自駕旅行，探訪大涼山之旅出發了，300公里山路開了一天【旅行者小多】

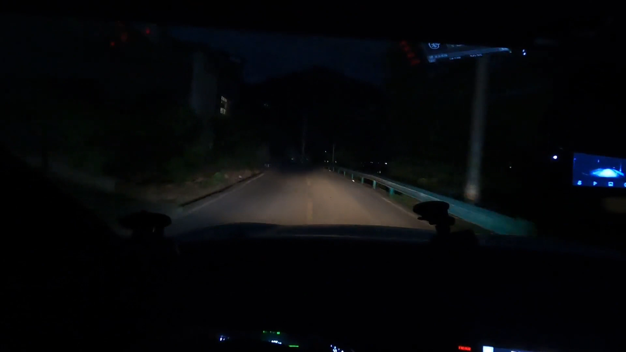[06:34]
50公里啊，开不动啊，弯路。
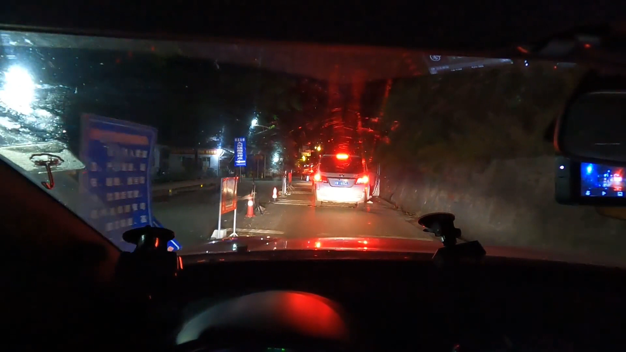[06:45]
现在又到了一个检查站，做核酸。
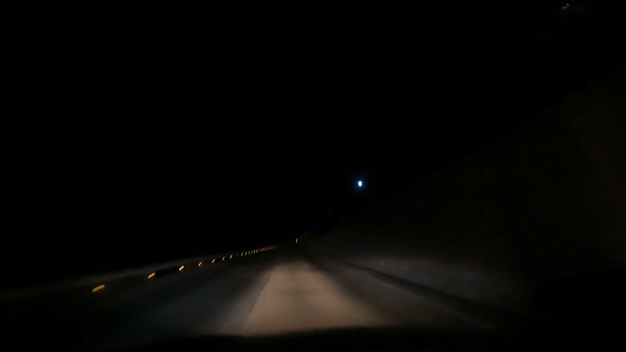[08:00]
前方有急转弯，请慢。 哟，晚上10点多了，
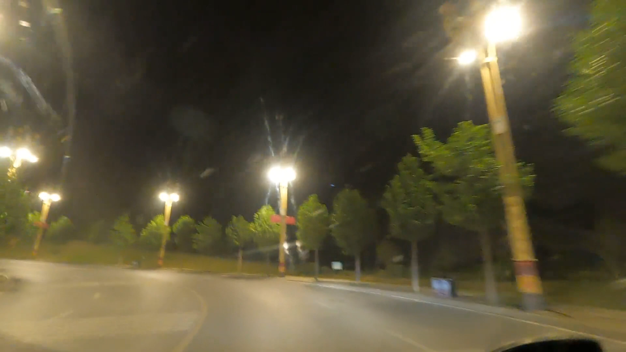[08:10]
终于到县城了，今天就不做饭了吧。进城里吃点，
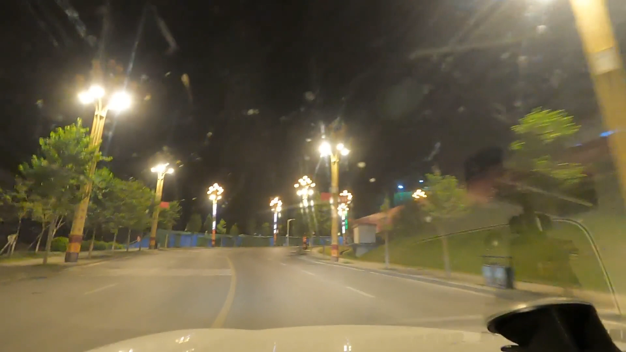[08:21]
做饭的话菜也没有，没买菜。